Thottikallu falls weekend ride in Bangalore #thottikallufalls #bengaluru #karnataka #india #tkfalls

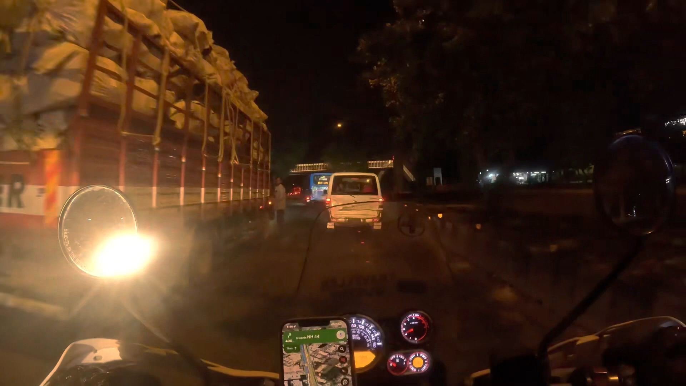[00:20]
5:56 in the morning in Bangalore.
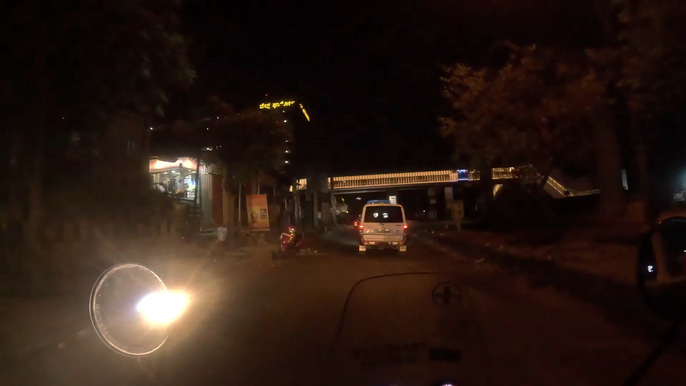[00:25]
And you can see the traffic now also. This is the least traffic.
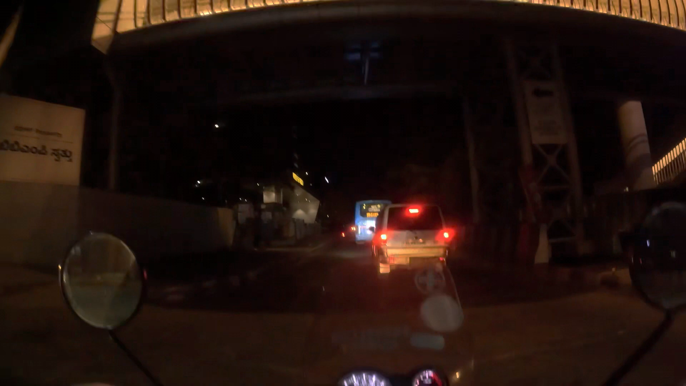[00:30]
If you want zero traffic, we have to go around 4, like thing.
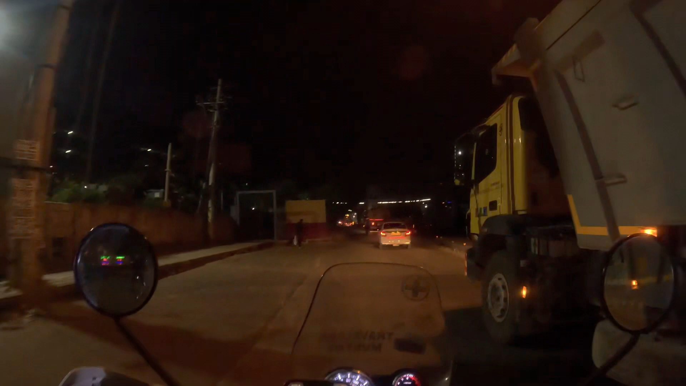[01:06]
36 to 40 kilometers from our location, from the outskirts of Bangalore.
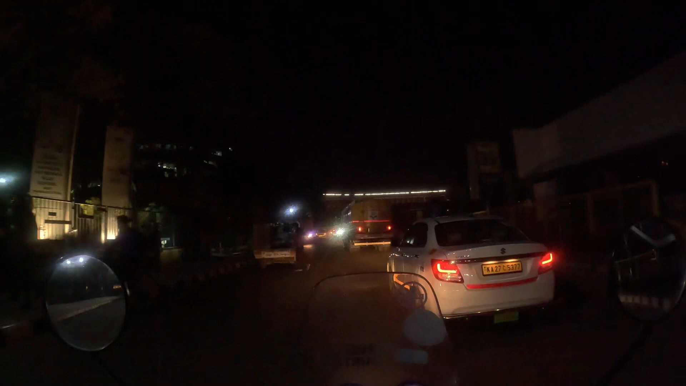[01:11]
Which way to go for the fuel? We have to go by the service road only.
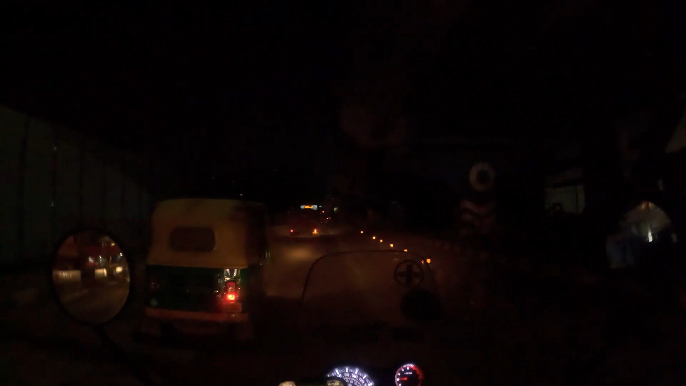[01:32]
There is no fuel station nearby for this station.
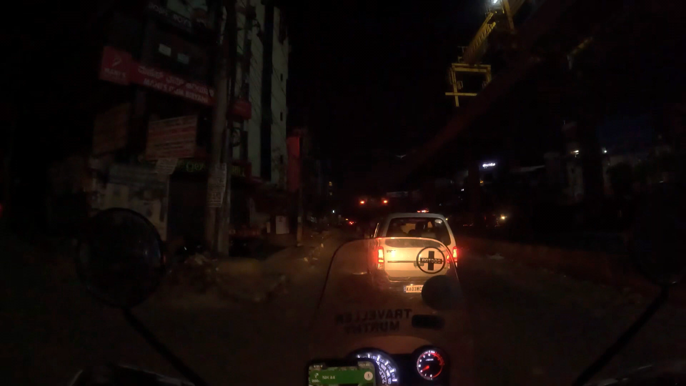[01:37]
This is the only route we have.
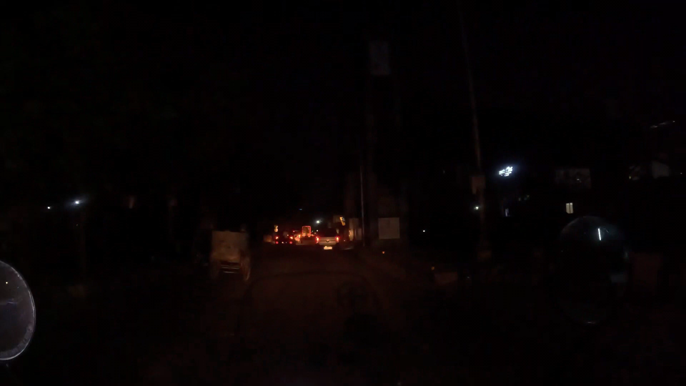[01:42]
Once again, my pioneer is Shiv, the pharmacist. You may have seen him in our Osur Brahma Hills ride also.
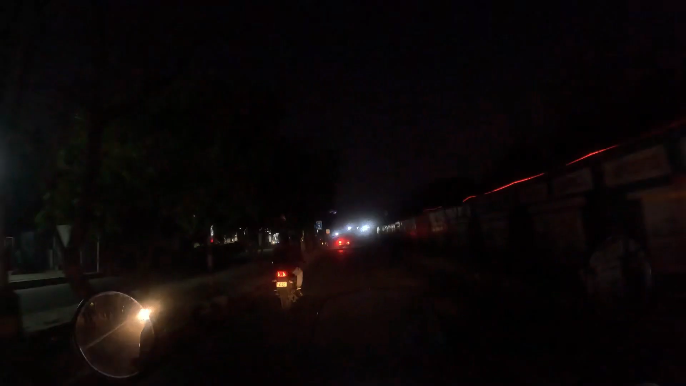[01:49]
We have a fuel station here.
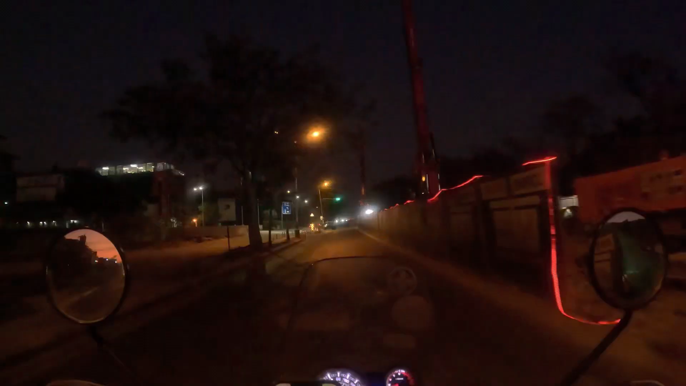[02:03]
I didn't bring my water bag also. Which way to go? Can we go here?
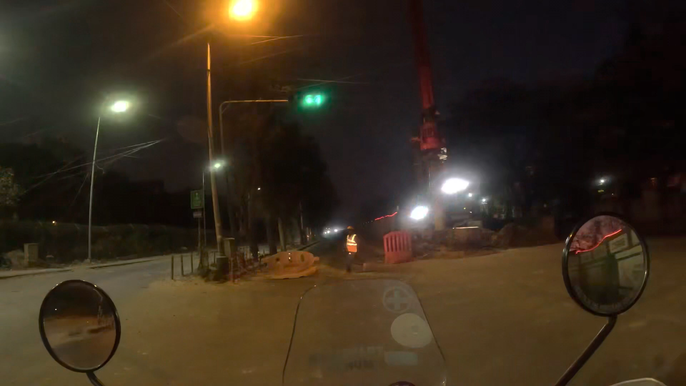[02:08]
Yes, he said that we can go. Okay.
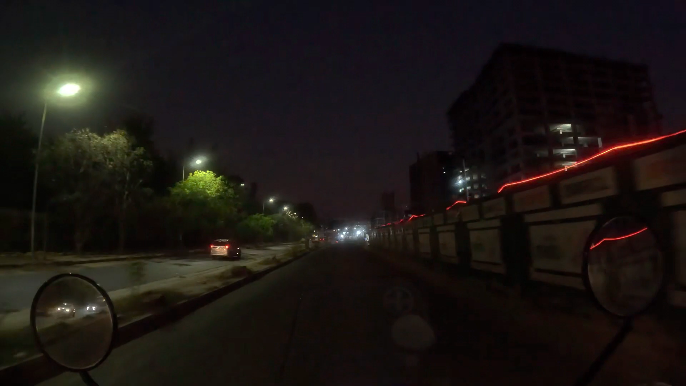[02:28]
So we are almost near by silk board, half a kilometer, I think so.
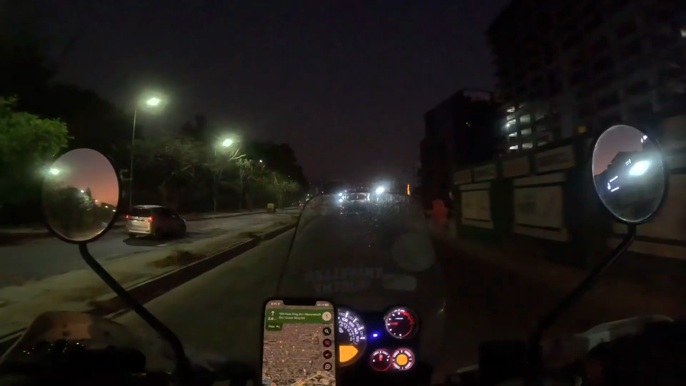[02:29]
We need to go bypass the silk board.
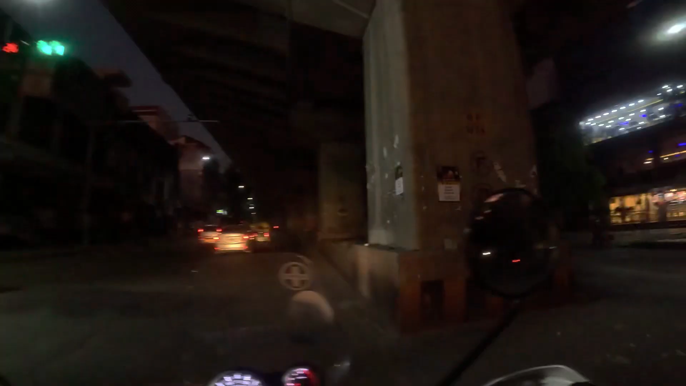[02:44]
In this morning trip, there are 3 bikes are coming. One is the RS, one is a Pulsar.
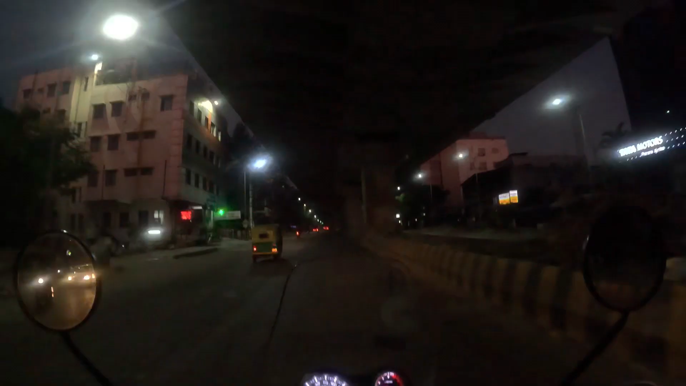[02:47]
Right now we passed the silk board junction also. This is all the metro connection.
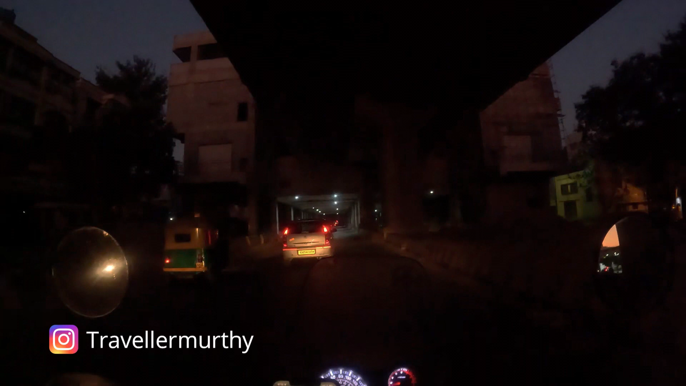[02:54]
Once the metro is done, everything will be easy in Bangalore. Hope so. The traffic also comes down.